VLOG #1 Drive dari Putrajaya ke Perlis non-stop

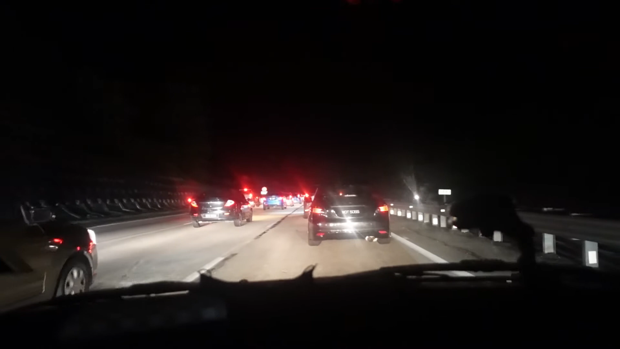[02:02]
Alright guys Alright guys Kita sekarang dekat berang eh So Jam jam jam Hmm Taulah ni Jam sebab apa eh Haa Sebab accident ke Ataupun sebab Pertukaran Pertukaran Lorong eh Biasanya Pertukaran lorong ni Daripada
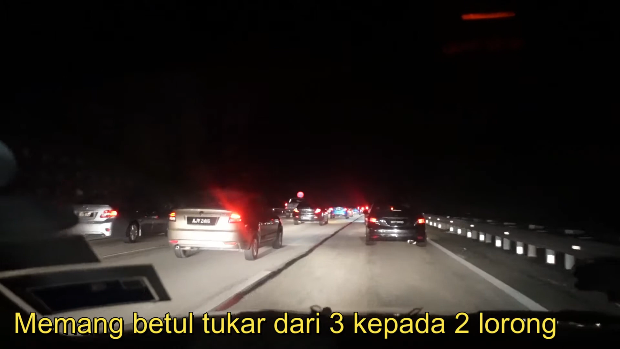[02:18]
3 ke 2 Biasalah Kita tengok lah kat depan tu
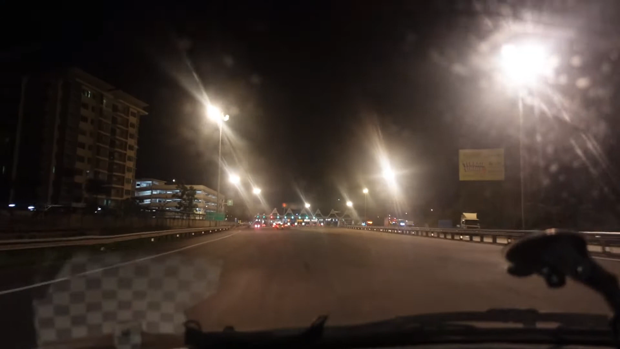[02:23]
Alright Sekarang ni Kita dekat Tol Juru Mana Rafiq ni
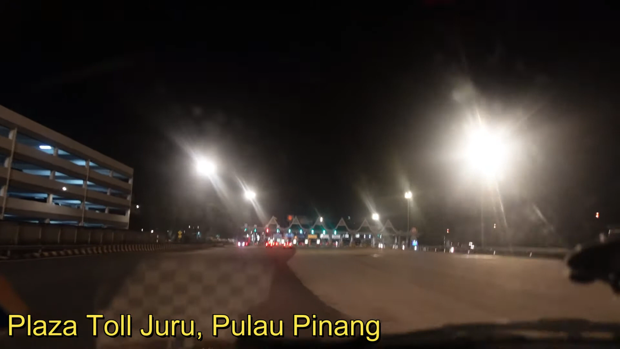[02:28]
So Tadi Kita
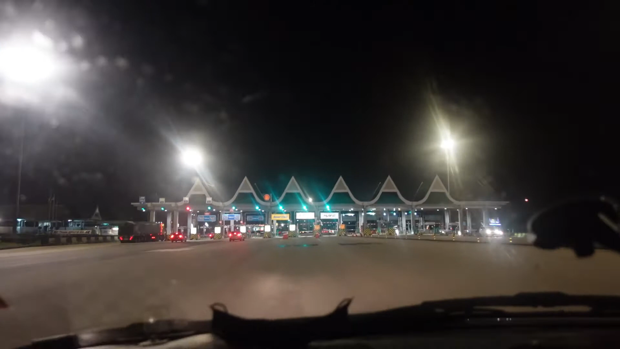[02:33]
Kita Boleh putar jaya Dan Sekarang ni Dekat Tol Juru lah
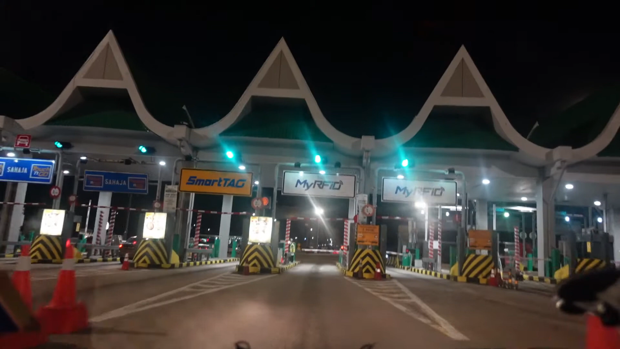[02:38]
Dan Tadi kita boleh Lampu sembilan Macam tu
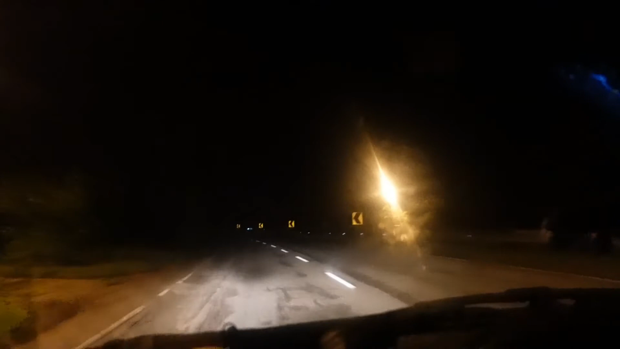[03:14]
Okay guys Sekarang ni Sekarang ni Kita baru ada Kat Antara Kuala Jang Lengah Lama So sepadan Belis dengan Kedah So sekarang ni Pukul 3 12 Kalau korang tengok Tak sepi Sekarang ni Jalan lengang Gila eh Satu Berita pun takde Kita dah Bagi Siapa lah Jalan sini Satu Betul kan Takde Kita
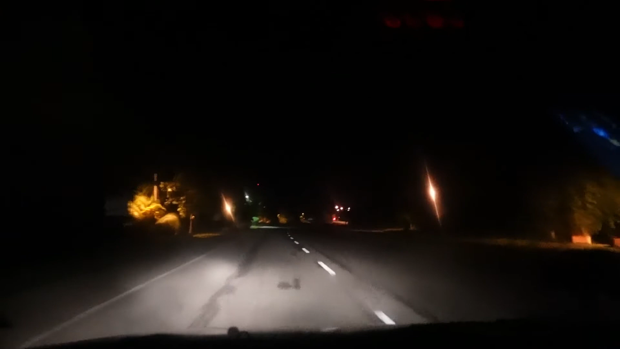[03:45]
Masih ada Lagi 10 kilo Nak pergi ke Homestay Kita Dalam ni Lantung pagi ni